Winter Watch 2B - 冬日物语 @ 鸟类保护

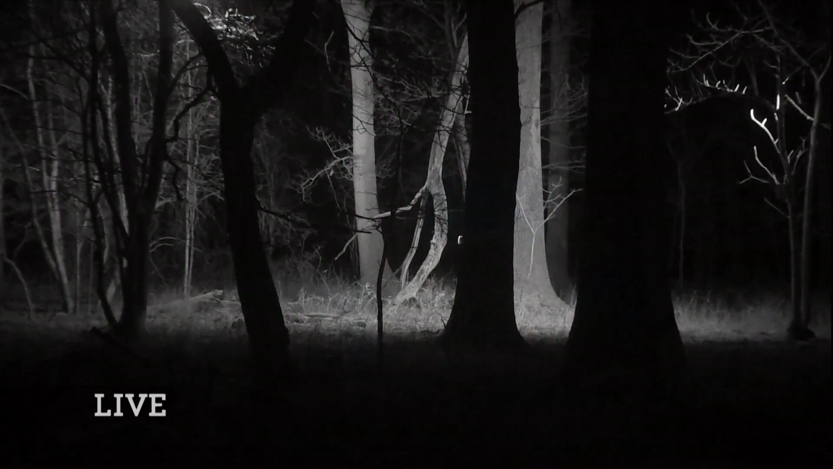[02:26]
Looks very mysterious, very Narnia-like, doesn't it? Nothing much there. Let's go into the other feeding station camera there.
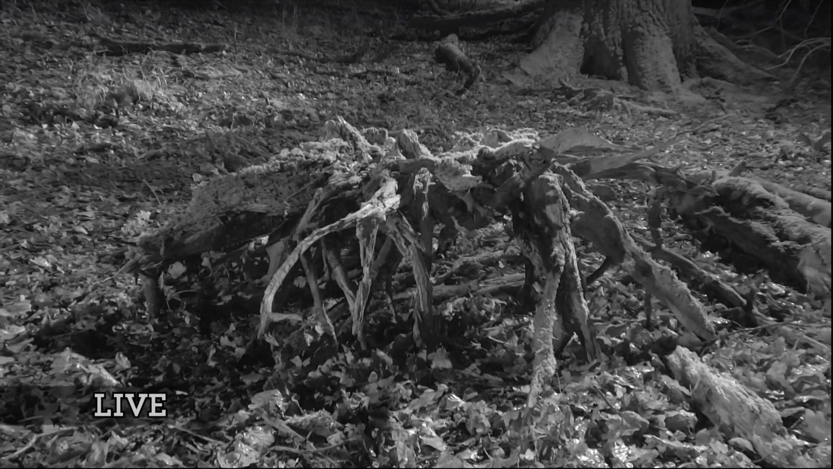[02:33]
We saw a lot of action here last night with the muntjac, and mice have been coming in here a lot to feed. And let's have a look at what happened to the mice last night.
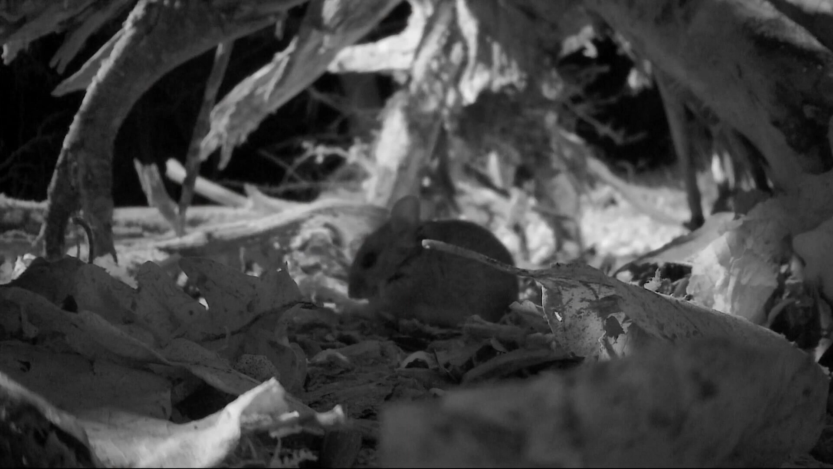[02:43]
Now, here's the mouse. Now, do you see that in the background? An owl came in. We thought it caught a prey item, maybe a vole. But what has the mouse done? It's frozen, absolutely frozen solid. The owl departs, and now watch, how long will that mouse stay there in a frozen manner? Almost 5.5 minutes before it makes a move.
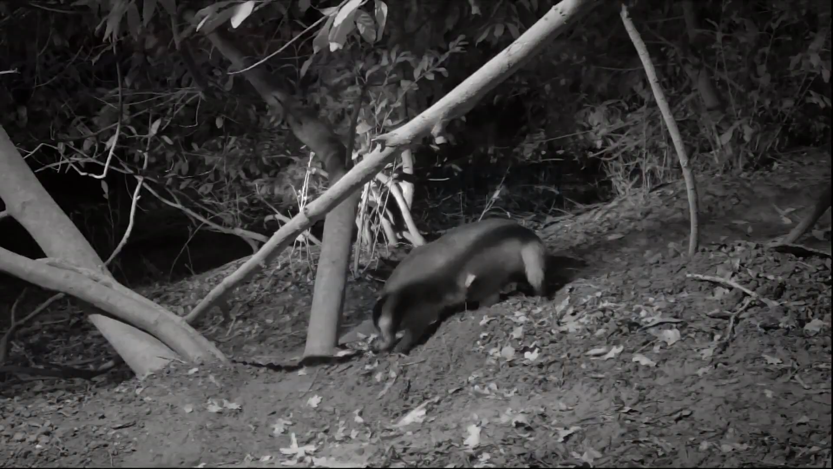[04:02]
Now, this is the set where we have an animal collared, and we've named it after Mark Armand. In fact, that's Mark just bursting out of the hole and approaching that other badger. And immediately, they start some rough and tumble. Now, this isn't a full-on badger fight.
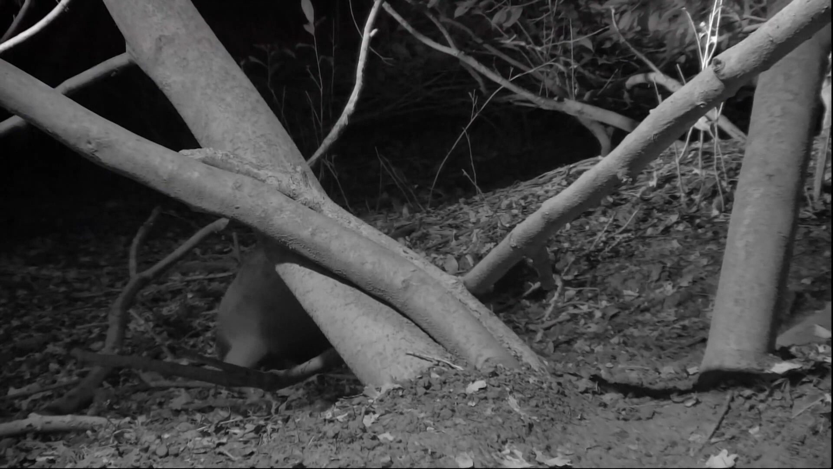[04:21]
If it were, two animals who've never met before, two males fighting over a potential mate, you'd know about it.
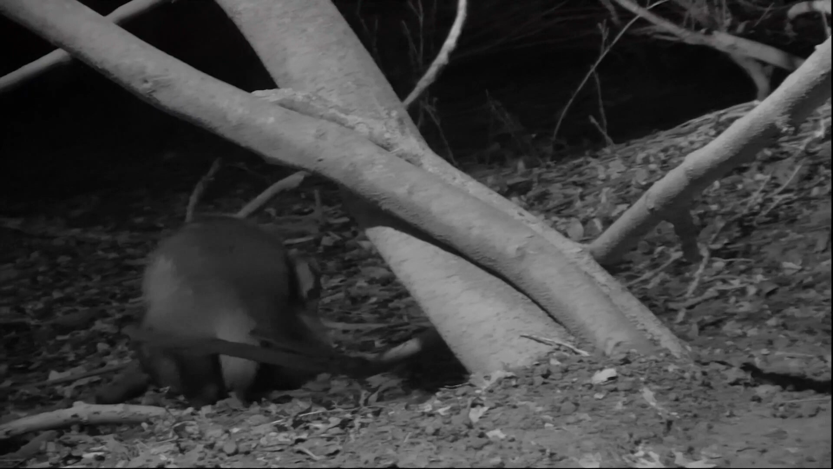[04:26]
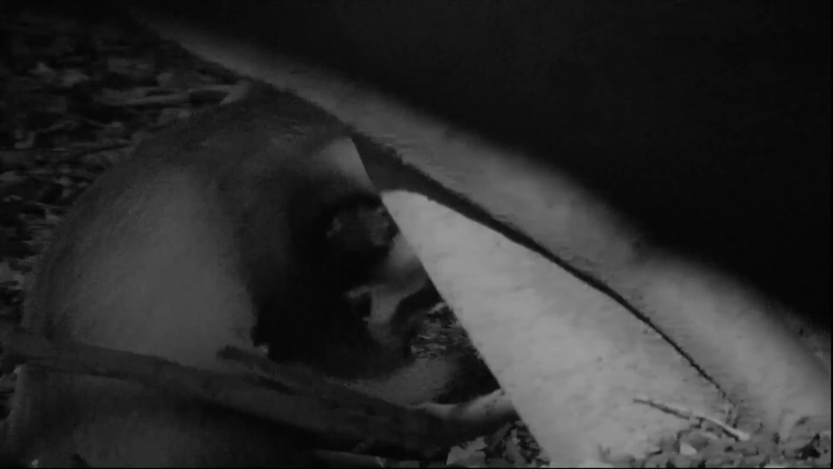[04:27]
There'd be lots of screaming, lots of very vicious fighting.
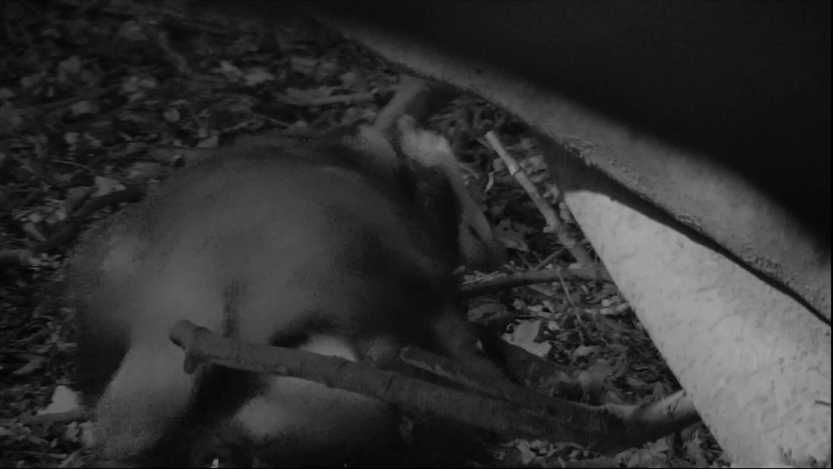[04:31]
This is play fighting that's escalated into an argument about who's top badger. This is about establishing a hierarchy. Ow. And we can see Mark there on the left-hand side is slightly larger than the other badger. When that collar was fitted, he weighed over 16 kilograms. That's a pretty weighty animal. And here you can see that after all of this bickering and nibbling, He chases the other male off. Why is that going on?
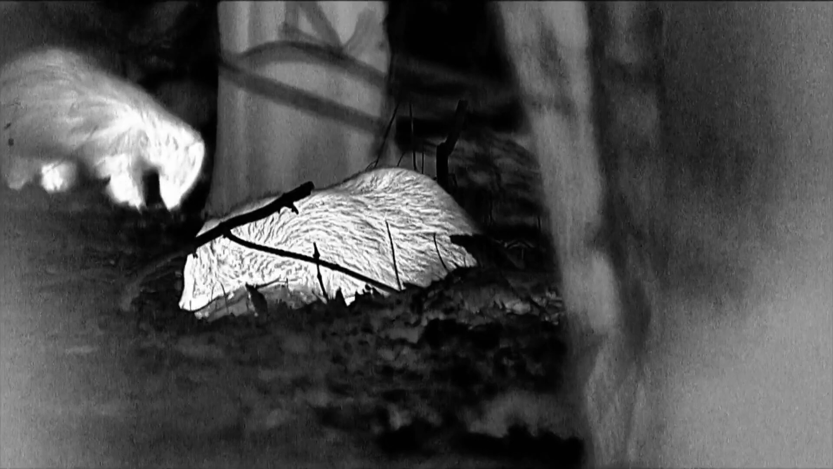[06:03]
1 to 5 cubs, and she wants to produce those youngsters in a chamber which is nice and soft and warm and dry. So at this year, time of year, we see them taking quite a lot of bedding down.
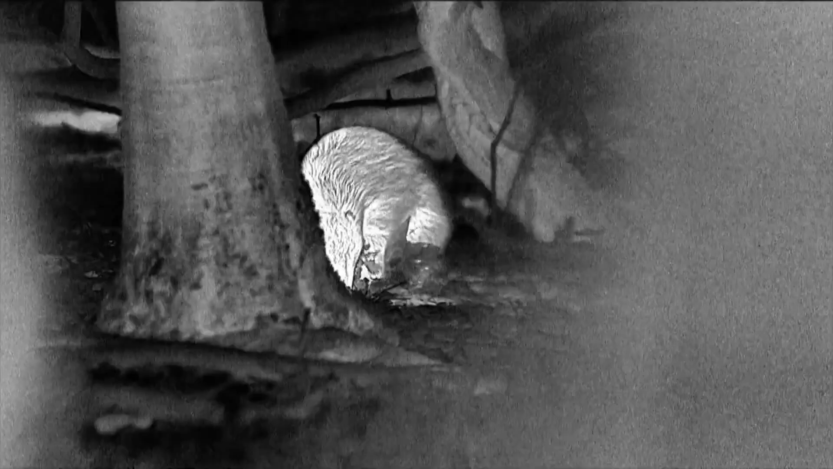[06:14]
It's amazing, isn't it?
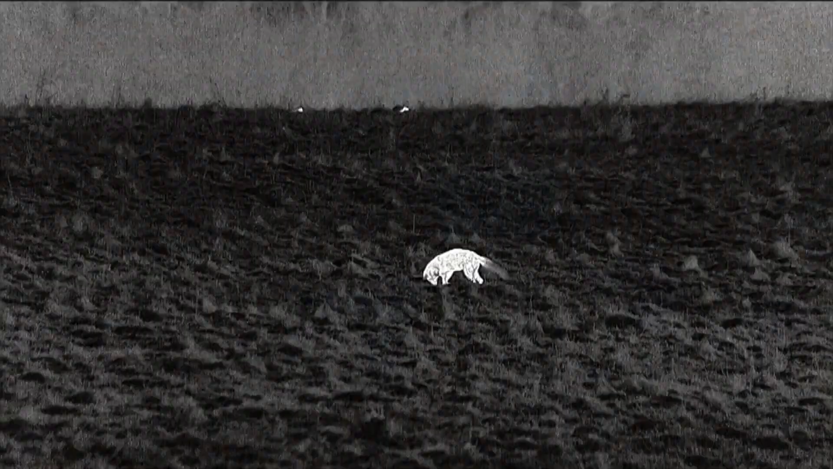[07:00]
This is another animal that we really struggled with in spring. We've got a little bit of it in spring, nothing at all in autumn.
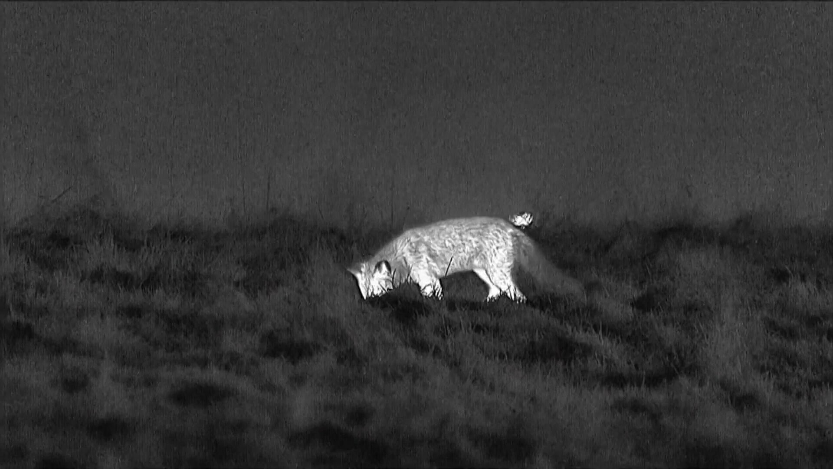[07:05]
The fox, something popping up behind the fox there.
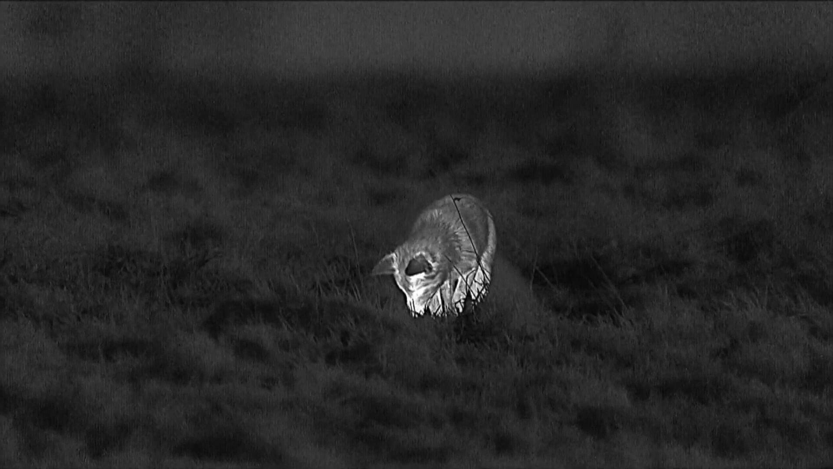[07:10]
Now remember, this is a thermal camera, so you're seeing heat on the fox. Now it's out hunting, and I reckon it's worming. I mean, that looked like a worm to me that it was pulling up. What else could it be that it's getting from the ground? It trots off,
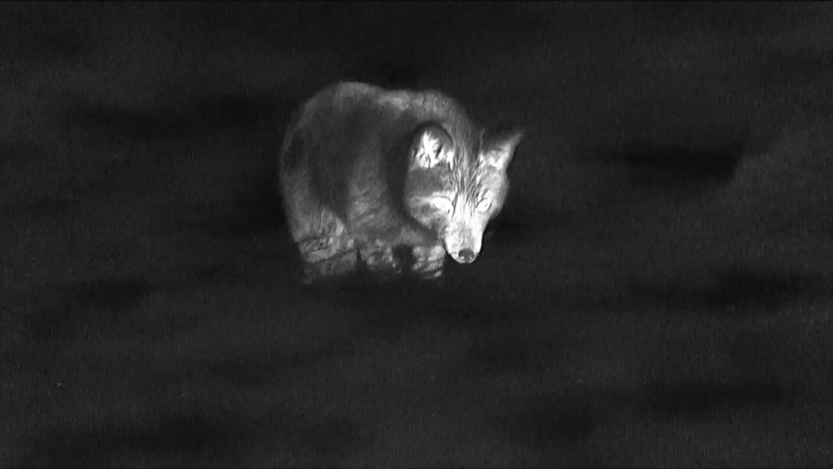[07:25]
and then it does what you'd expect your dog to do when you're taking it for a walk. It urinates.
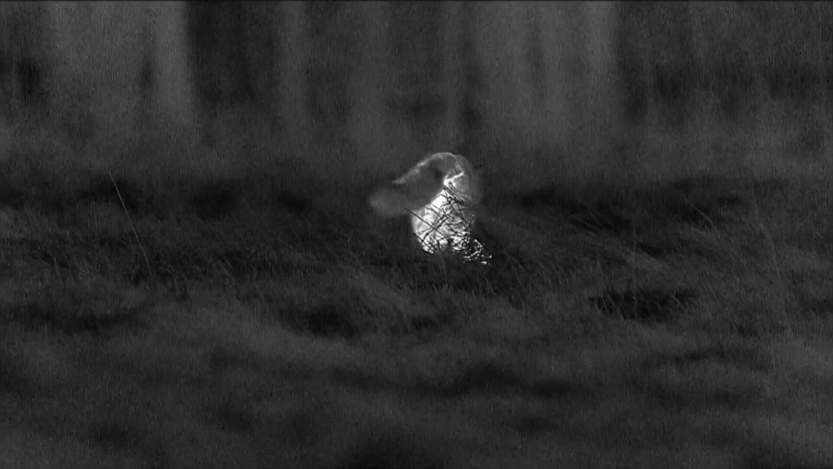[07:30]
Look, you can still see the warm urine. Remember, it's a thermal camera. This is obviously its patch because it goes around urinating,
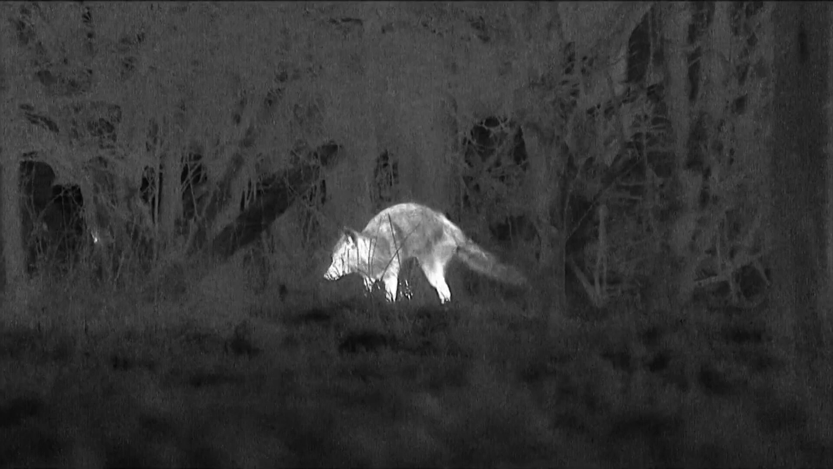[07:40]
but that urine is mixed with a scent that's specific to that fox.
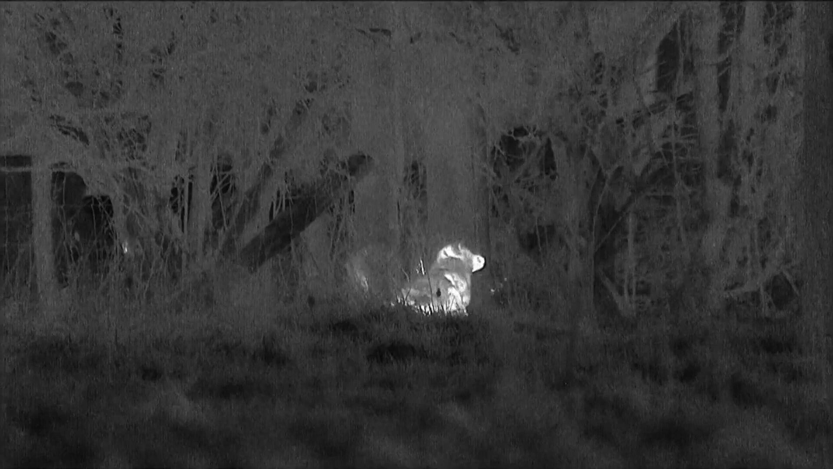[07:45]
And once it's urinated, it rubs itself in it, and so that all the other foxes will know that that's its smell, and off it trots.
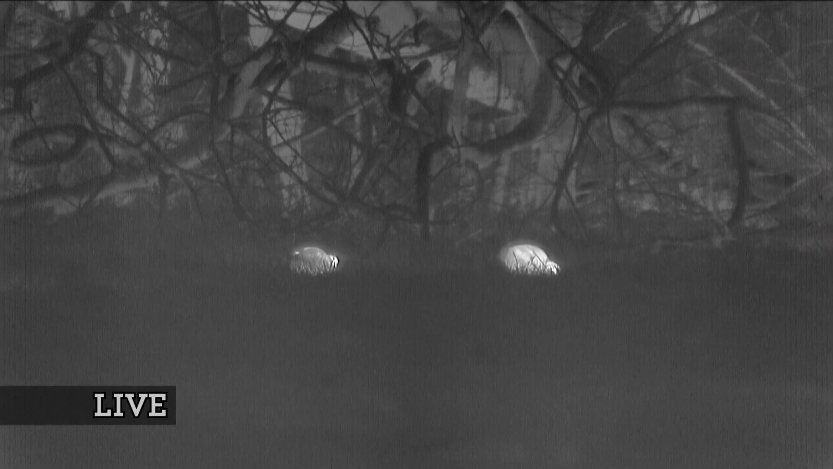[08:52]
Oh, that's brilliant! It always takes us a second to work out what it is on the thermal camera. Look at that! What a two woodcock.
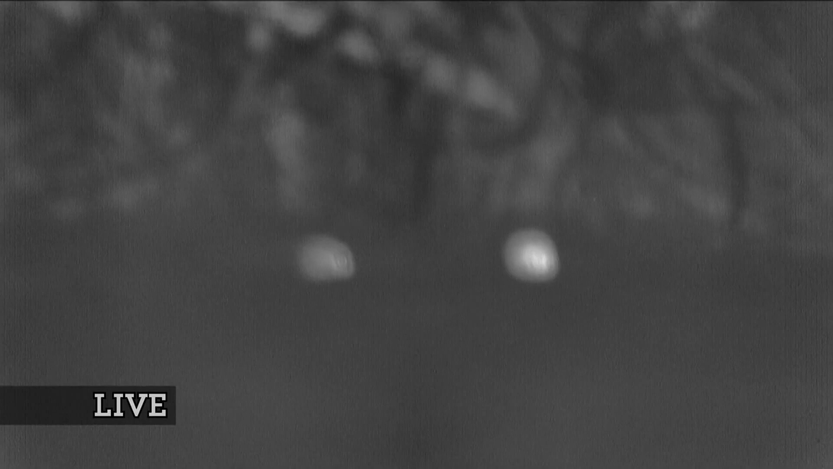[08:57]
Oh, that's got a bit fuzzy buzzy. Oh, it's tantalising. Oh, no! There they are again!